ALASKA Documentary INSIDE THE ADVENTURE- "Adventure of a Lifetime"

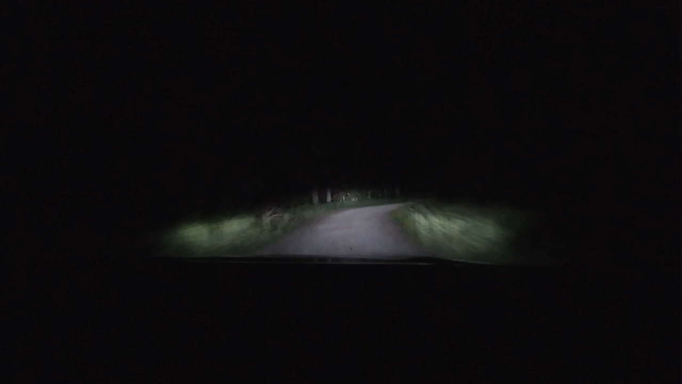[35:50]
And then we actually got up at 3.30 a.m. and drove up this really, really windy mountain road to Sauk Mountain.